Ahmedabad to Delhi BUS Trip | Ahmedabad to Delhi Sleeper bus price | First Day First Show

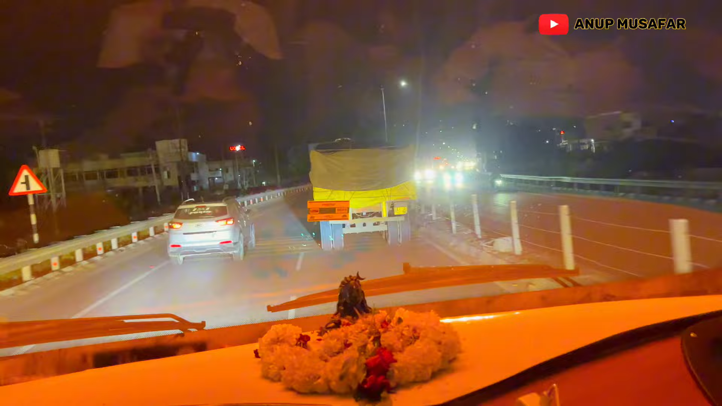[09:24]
देख लीजिए रात के 10:15 बाकी है, और अभी हम लोग पालनपुर एरोमा सर्कल जो है वो क्रॉस कर रहे हैं।